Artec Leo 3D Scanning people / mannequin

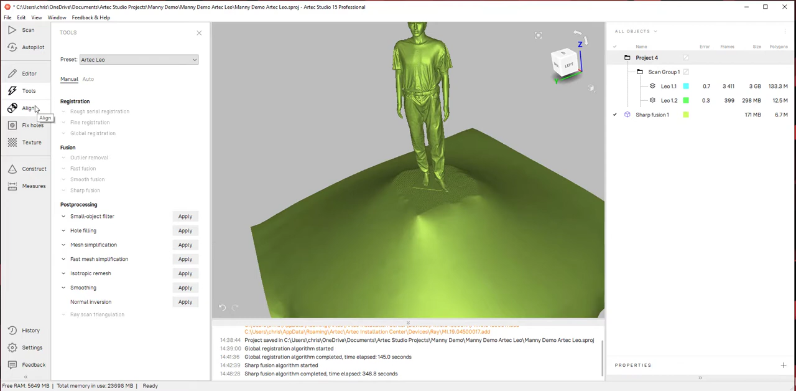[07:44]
tool inside my editing tool I have an eraser button and we have a lot of different options here so we have a 2d selection we can kind of delete data with like a 2d brush 3d selection kind of works the same way but it's more curvature on the data we have
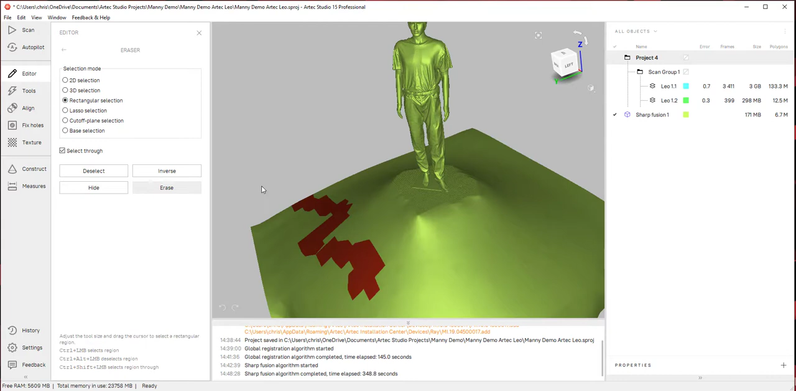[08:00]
a rectangle section so we can kind of just erase data like that we have a lasso section so we can last our own data and then we have cutoff plane and base selection so I'm gonna use the
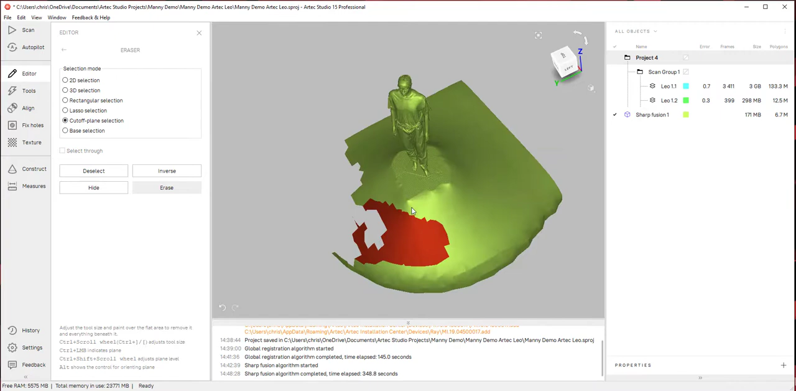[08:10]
cutoff plane selection what I'm gonna do is I'm just gonna highlight what I believe is a plane and the software what it's gonna do is gonna use that data to try to create a plane but
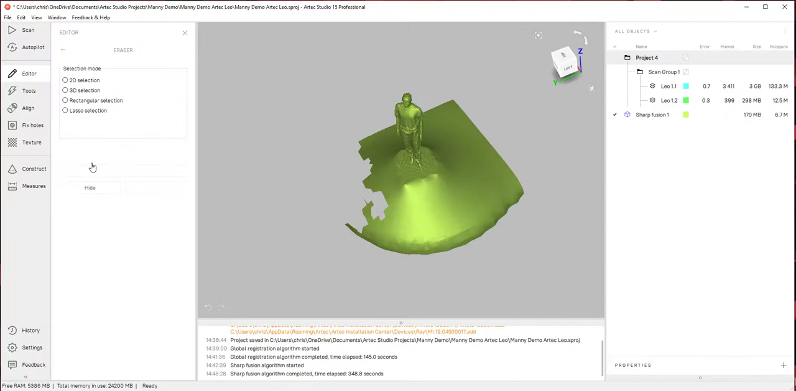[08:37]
try this one more time and I'm just gonna go ahead and try to find a plane
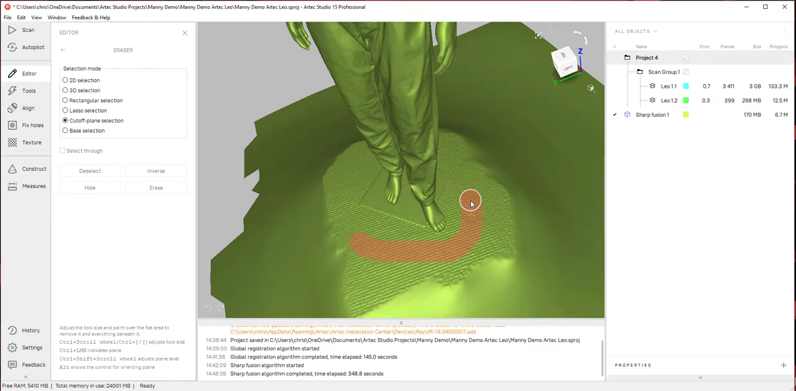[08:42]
all right that worked a little bit better and if I don't like it I can actually increase the plane going up more I can go down you can see the toes they kind of get start getting covered up so I don't want that so just want it right where the
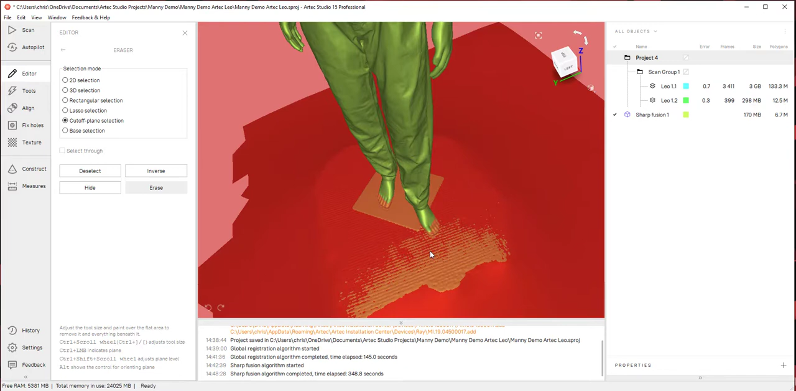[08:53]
toes end I'm gonna hit erase and now we have watertight mesh except for the bottom so because I
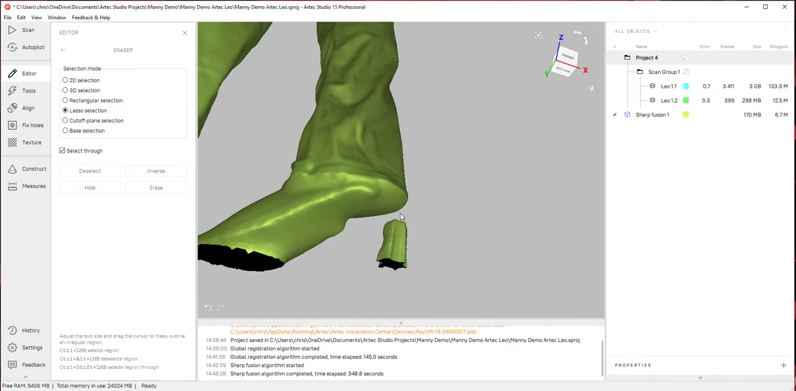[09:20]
lasso around it race and then to fill these holes really easy I'm gonna go into
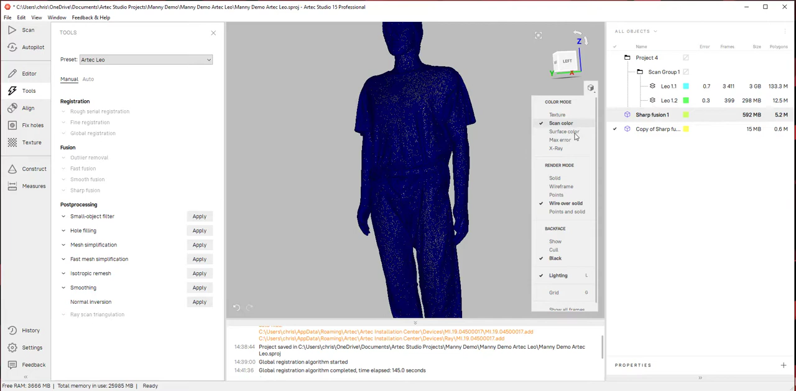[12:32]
from here I'm actually going to go ahead and apply the texture so I'm going to show the scan data that we have here I'm going to go into my textures and I'm just going to go ahead and hit apply